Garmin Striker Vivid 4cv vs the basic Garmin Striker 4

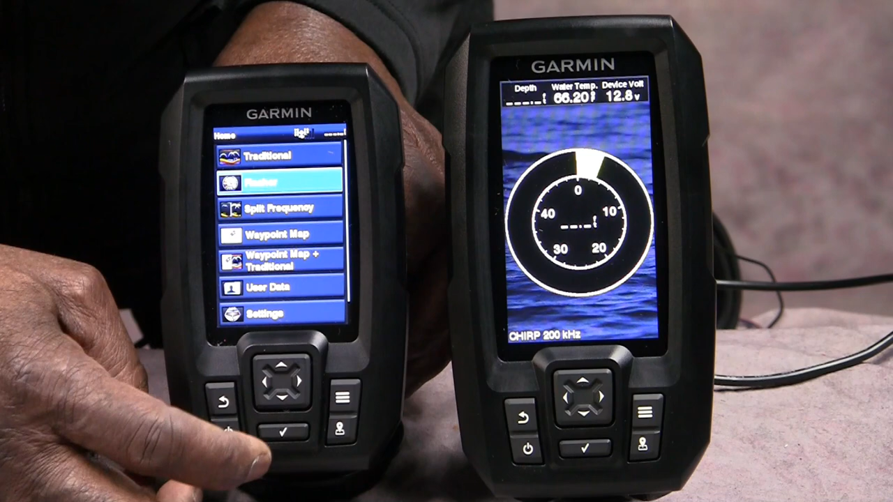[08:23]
and as you can see they look exactly alike but the difference is the size the one on the right is going to be a little bit easier to read then the one on the left and i can take them into demo mode and i will do that in a second but uh just wanted to show you the size difference there in terms of uh what you're getting so again you know the size makes a difference
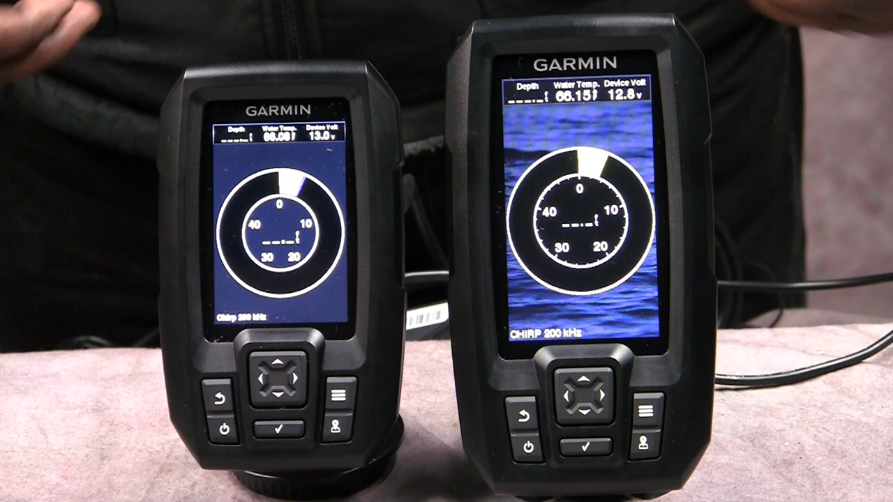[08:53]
the transducer is going to make a difference in terms of that okay we're back and now what we can do is uh i'm going to go ahead and put this into i got it i got both of them in simulator and because everything is simulated now you're going to be able to see each one of these as they as they go so this is the traditional setting on the clear view
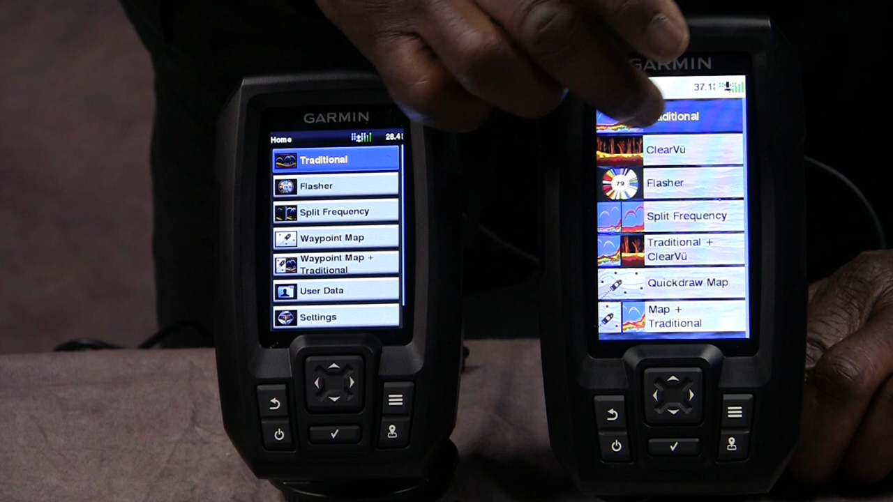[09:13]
and this is the traditional setting on the four as you can see the screen makes a big difference again in terms of this simulation i'm not going to try to uh try to tell you what you're looking at uh in terms of fish but you can really see that the one on the right hand side is giving you a lot more detail uh than the one on the left in this simulation
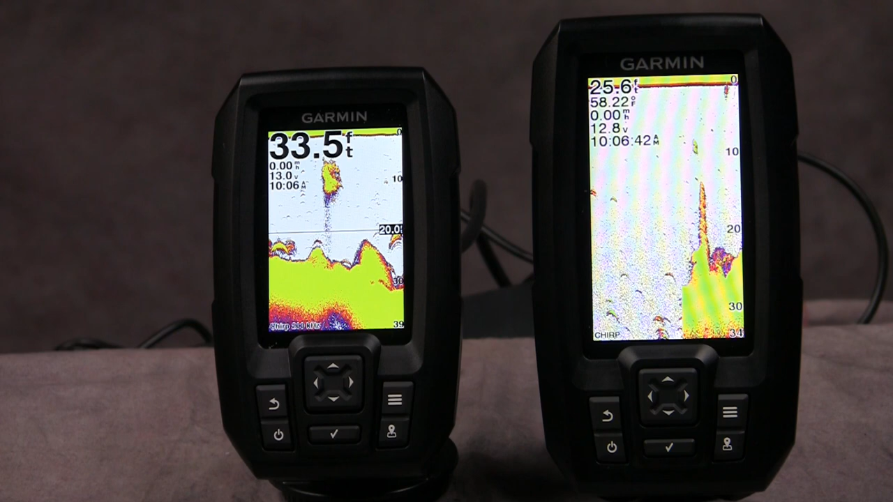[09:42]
in terms of identifying fish and the clarity and just the size of it so let's take a look at the uh let's take a look at the next function so to do that all you gotta do is hit the back and it's going to take it back to menu
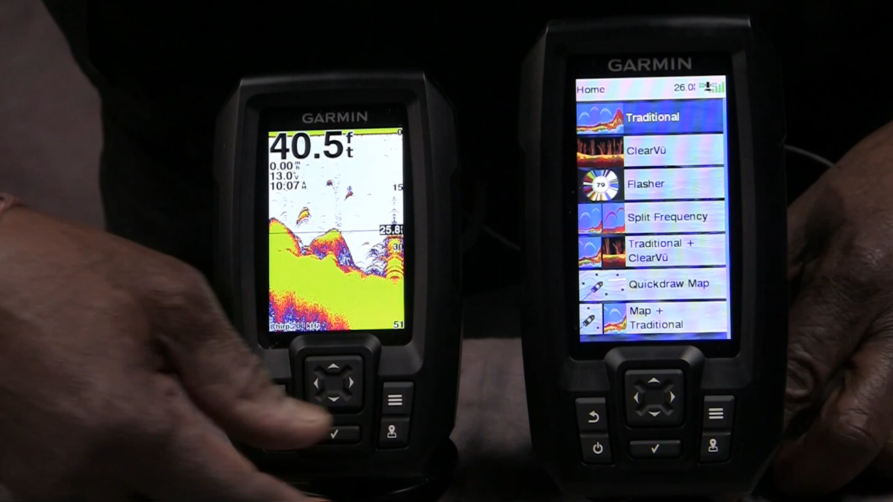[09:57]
On screen: depth 40.5 ft
and now we're going to go down to the second view which is we already did flasher so i'm going to jump past flasher down to split frequency and i'm not going to get into
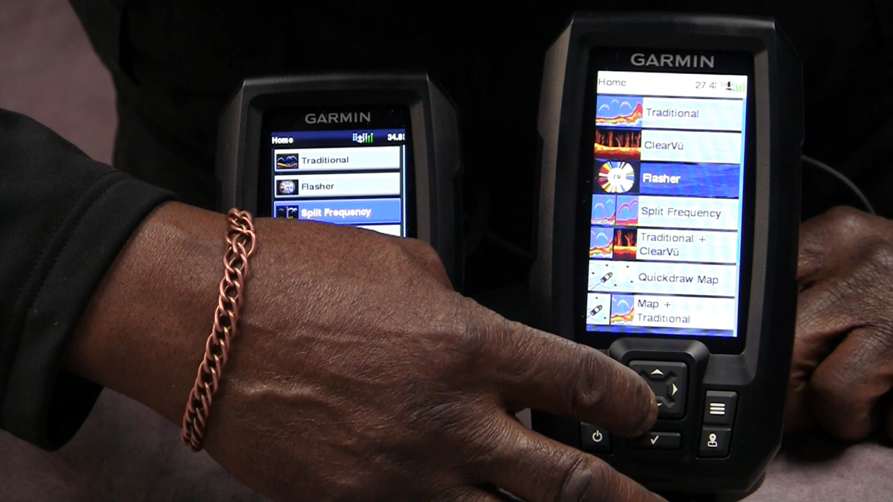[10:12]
i'm not going to get into all of this uh but i do want to show you one thing though because one thing that this one does have uh that this one doesn't have is clear view so i'm going to go back up
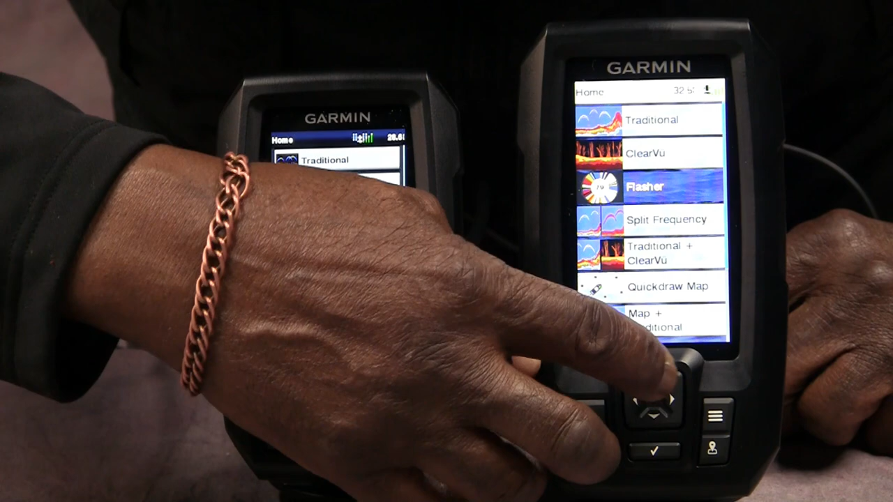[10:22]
to clear view and i'm going to hit clear view on this and you can change that color saturation and then over here i'm just going to go back to
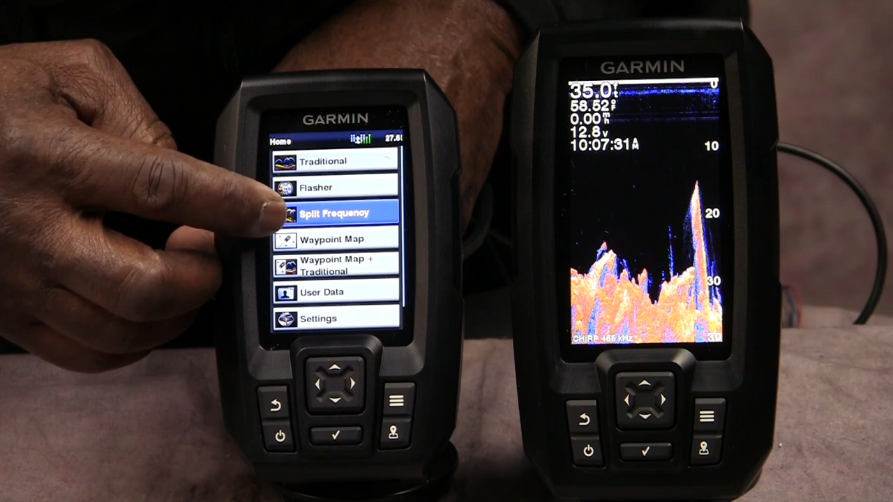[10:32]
um traditional because on this one all you get is traditional and just show you the difference so check that out okay so clear view on the on the right hand side uh and the regular four on the left hand side whereas both of them are going to be showing you fish and that sort of thing i want you to look at the detail for six for seventy more dollars let's say look at the detail that you're getting for seventy more dollars you're getting a better transducer that's going to give you a clearer image you're still going to be able to see the
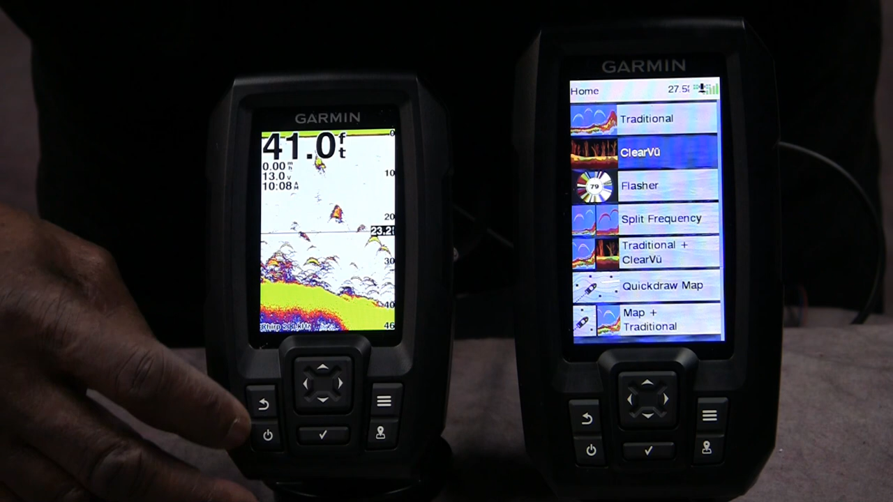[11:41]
On screen: depth 41.0 ft
and other things that might be down there okay all right so we'll come out of that again go back to our main menu and now we now that we've seen the two different sort of views
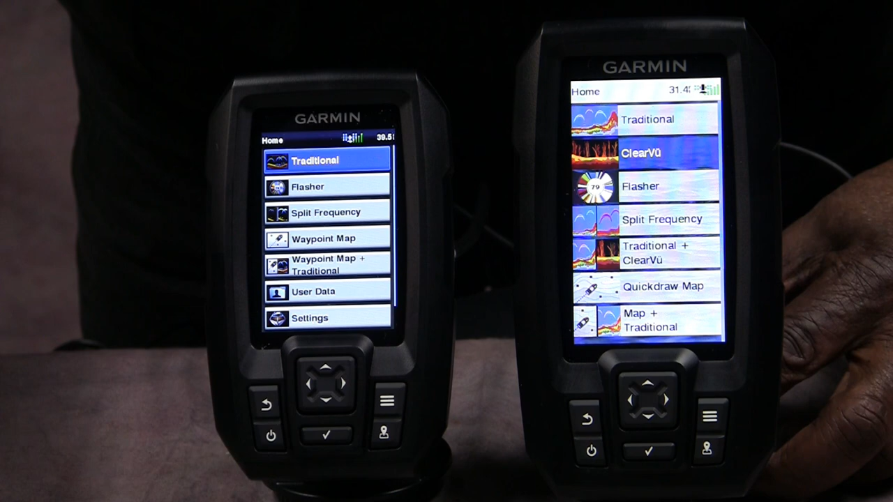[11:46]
which is really the biggest thing with this thing uh we're going to go down to split frequency
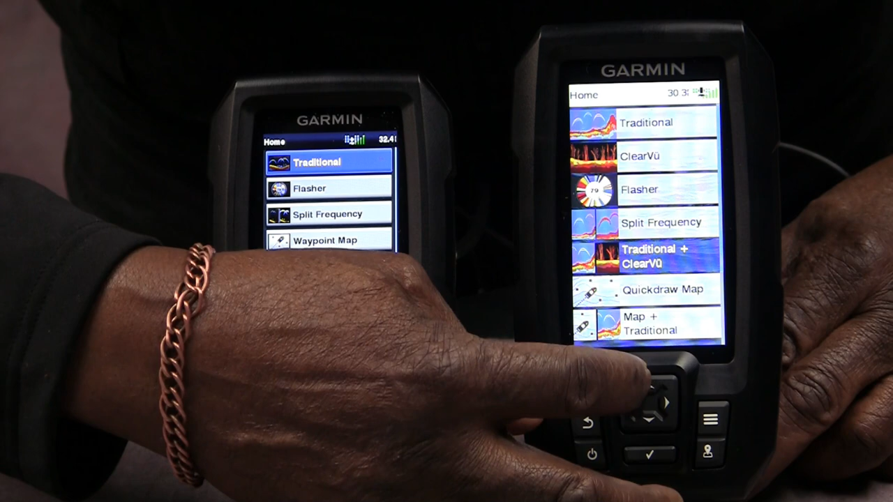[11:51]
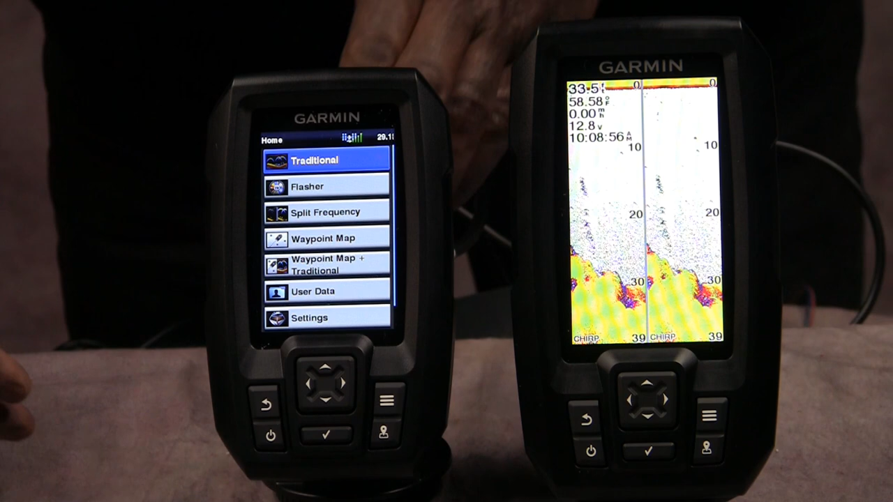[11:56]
and we'll do the same thing here we'll go down to our split frequency
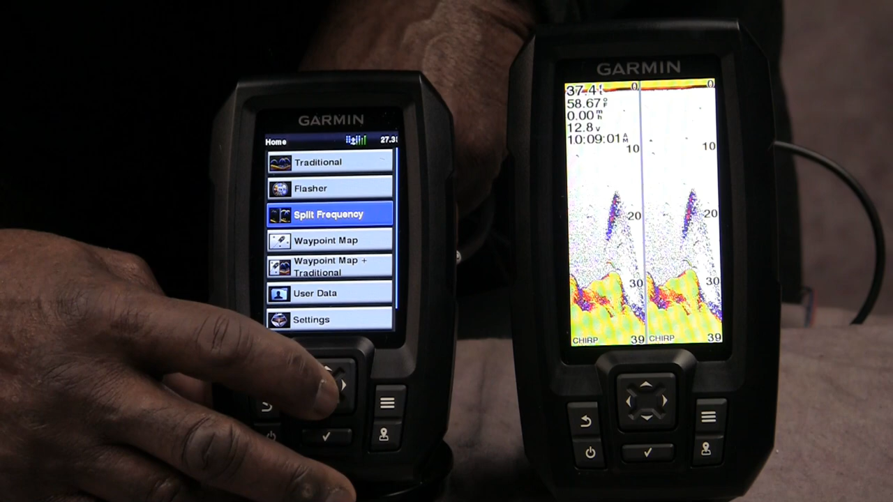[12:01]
and hit check on that and again what it allows you to do i'm not going to get into details again of this thing and how it's working this is only to show you the difference between the two in terms of uh in terms of the clarity in terms of the size in terms of uh the brightness and that sort of thing and again for me uh there's no comparison in terms of uh whether or not one should pay that extra 70 dollars and to get the top of the line vivid versus the bottom of the line four
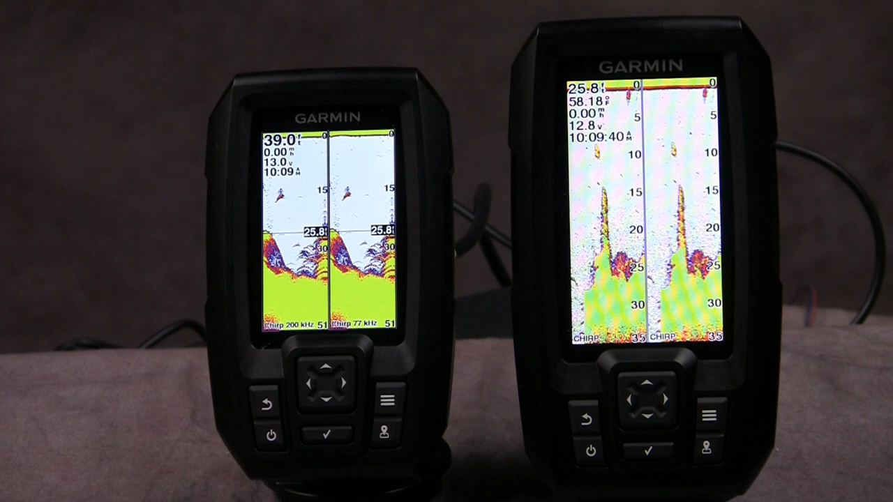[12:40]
but the bottom of line four is going to work well if you're just out there fishing you just want to identify some fishing and looking at structure and all those things are not that important to you and that sort of thing as you can see the one on the left is doing a tremendous job with that too for me the size makes a lot of difference um and so for me when i look at the split image i really do need to uh with these old eyes i'll be able to see a very clear uh uh picture but i think both of them will do will do the job for you but
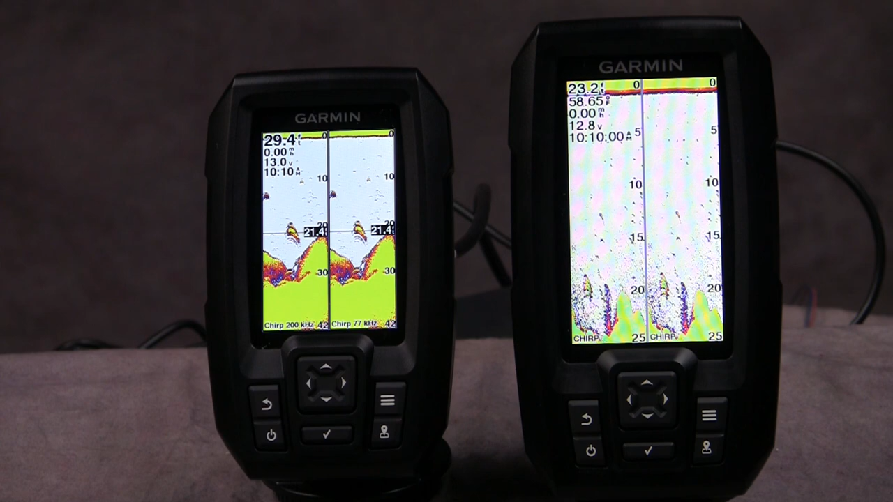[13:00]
these are just my choices between the two since i had a chance to look at both of them so let's take